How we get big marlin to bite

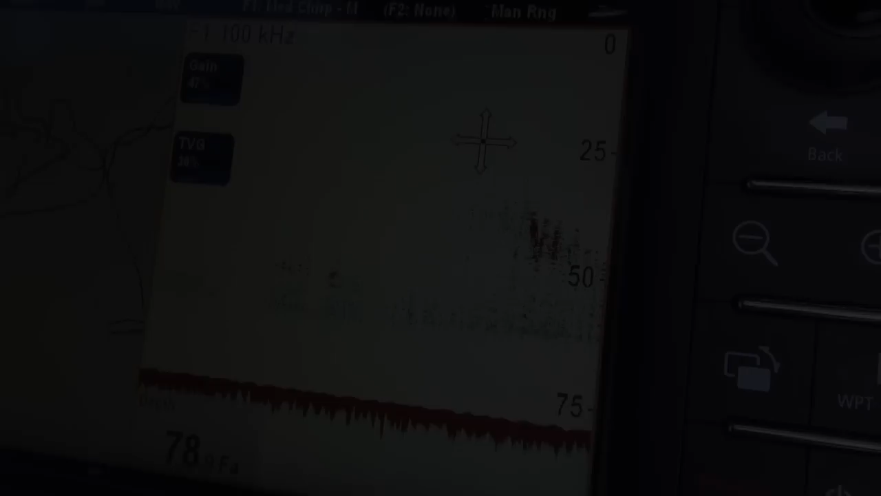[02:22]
Seriously, man, this is serious bait coming up now. It's up to 30 fathoms.
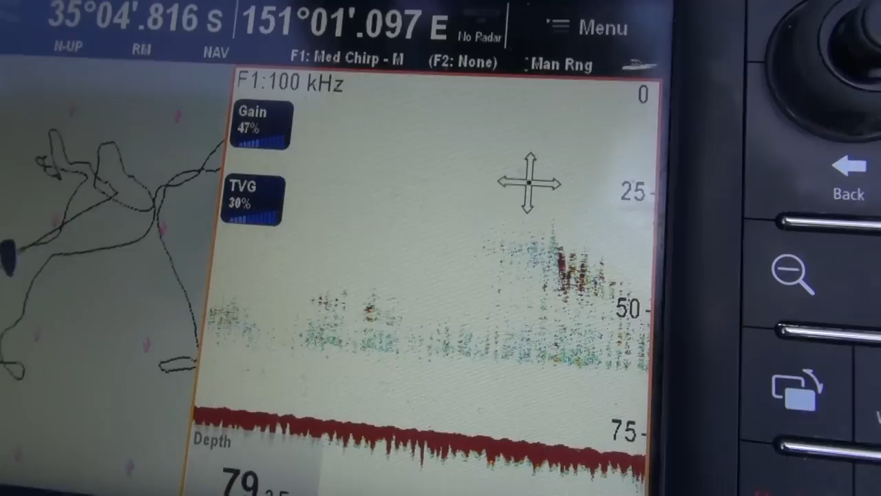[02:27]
It's a 30 fathoms and thick. Have a look at this.
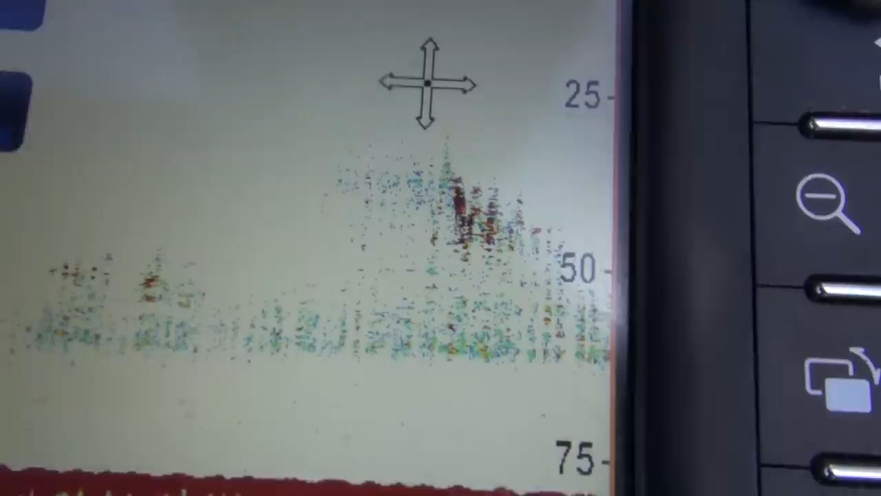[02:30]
Something's going on there, Dave. You got bait on?